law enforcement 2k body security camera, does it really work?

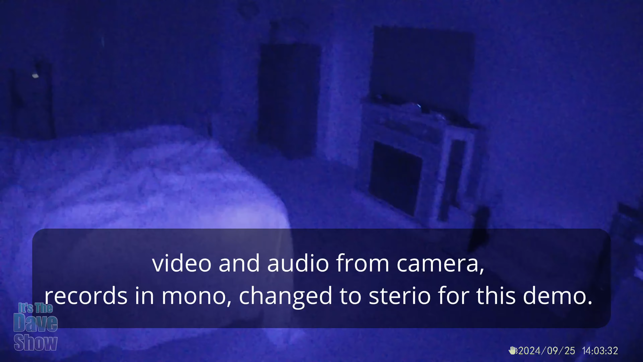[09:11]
Now I can't see anything in this room. It's pretty dark. So, um, I hope, uh, this will pick up something on the camera.
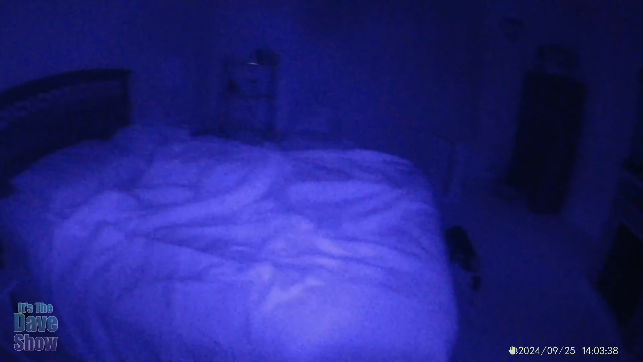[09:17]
We will see how this works for night vision. So you have a detailed look at the AO7 body camera.